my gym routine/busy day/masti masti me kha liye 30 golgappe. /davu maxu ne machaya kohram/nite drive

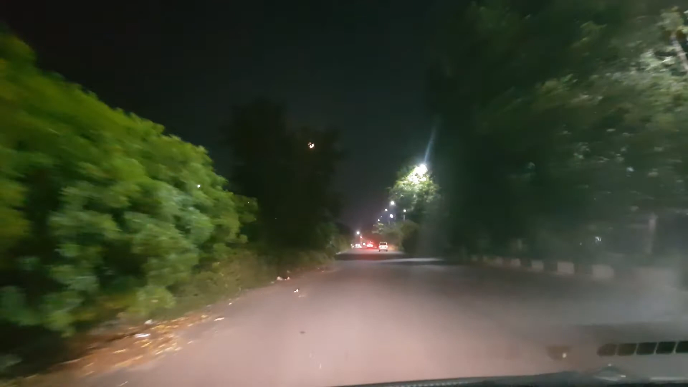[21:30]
ये देखो ये देखो देखो देखो guys, आपको ये दिख रहा होगा ना, ये देखो मून है, आज इतना बिग मून मतलब निकला हुआ है और इतना सुंदर लग रहा है,